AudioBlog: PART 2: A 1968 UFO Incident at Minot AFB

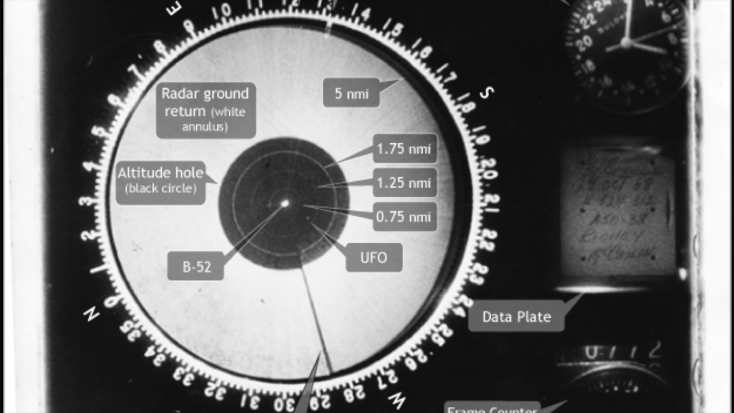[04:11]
and determined that the speed, 3,900 miles per hour at one point, and the maneuverability of the object, were phenomenal. According to him, it had to be something other than what we were aware of, you know? I did not think our technology had anything like that as far as capability, so it's got to be a UFO.